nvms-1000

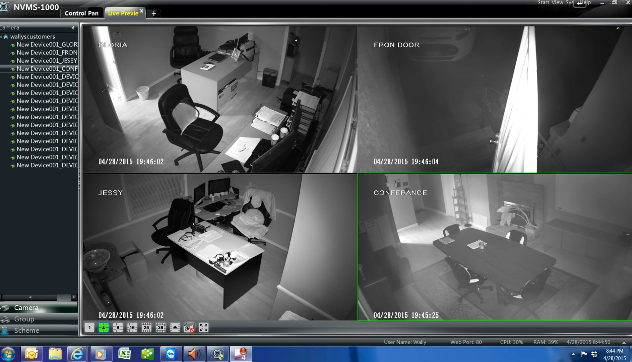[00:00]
Hello and welcome back. This is a second tutorial on how to use the NBS-1000. As you know, we have all the windows open with all our cameras. So what we want to do now is we want to be able to see what was recorded. To be able to see that, you have to go to the main control panel.